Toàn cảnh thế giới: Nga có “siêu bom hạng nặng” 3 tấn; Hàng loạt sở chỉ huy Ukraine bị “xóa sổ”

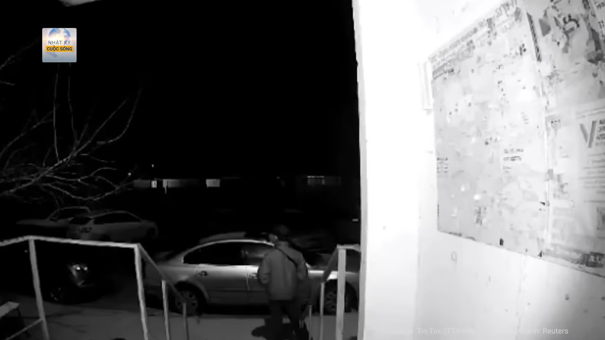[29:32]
đã tấn công căn cứ không quân Angel nằm trong lãnh thổ của Nga vào sáng ngày 20 tháng 3, và Kiev đang đánh giá thiệt hại.
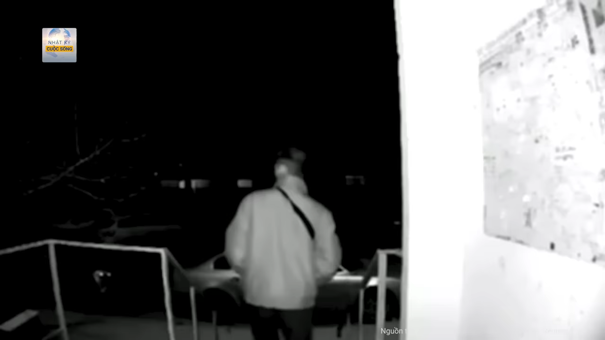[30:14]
Trong đoạn video mà Reuters có được, người ta thấy một người đàn ông đang lắng nghe tiếng gầm động cơ, sau đó là chớp sáng và tiếng nổ cùng tiếng còi báo động. Reuters nói rằng họ đã có thể xác nhận vị trí từ thông tin địa chỉ trên đoạn video an ninh, thiết kế tay vịt, biển hiệu ổn lối vào toàn nhà và thảm thực vật khớp với hình ảnh hồ sơ về địa điểm đó. Reuters cho biết thêm, họ cũng có thể xác nhận thời gian hiển thị trên video khớp với tuyên bố từ một nguồn tin tình báo Ukraine khi nói chuyện với Reuters.
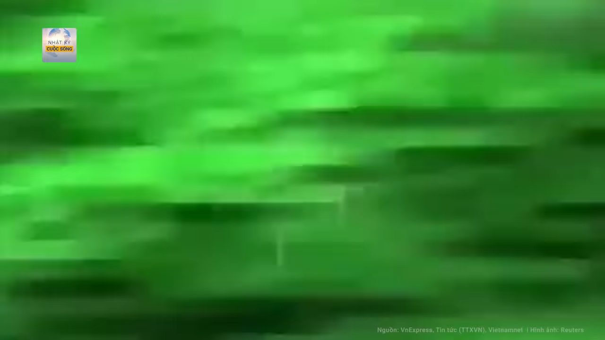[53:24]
Góc quay thay đổi cho thấy trực thăng áp sát và bay song song với mục tiêu để xạ thủ súng máy khai hỏa.